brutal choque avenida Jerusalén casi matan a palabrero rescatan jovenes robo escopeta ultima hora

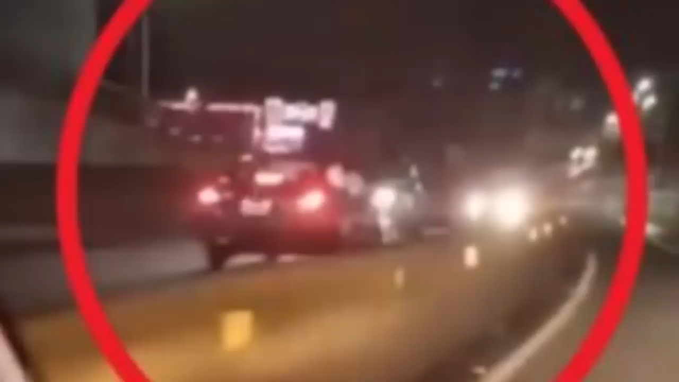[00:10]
gusta a mi vídeo para poder llegar a más personas también los invito a que se suscriban a mi canal y que le apreten a la campanita para que reciban notificaciones cada vez que suba un vídeo nuevo se le tira a la gente conductor en sentido contrario causa brutal choque en avenida jerusalén un conductor fue capturado mientras manejaba en sentido contrario en las cercanías del redondel ferrera
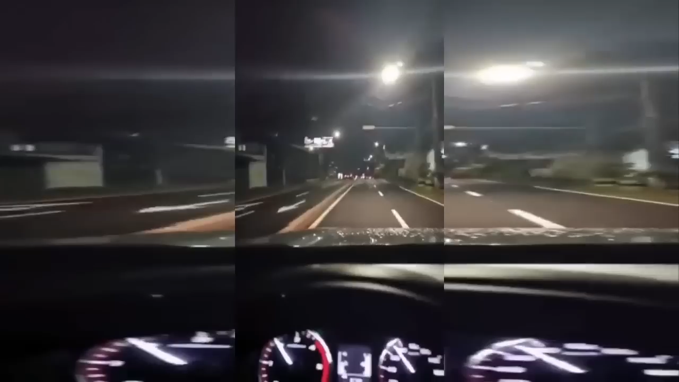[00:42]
en san salvador un vídeo compartido en redes sociales muestra el vehículo a toda velocidad en dirección al paso desnivel sobre la jerusalén en las imágenes se observa de los vehículos que iban en su casa y lo esquivan para no impactar de frente contra el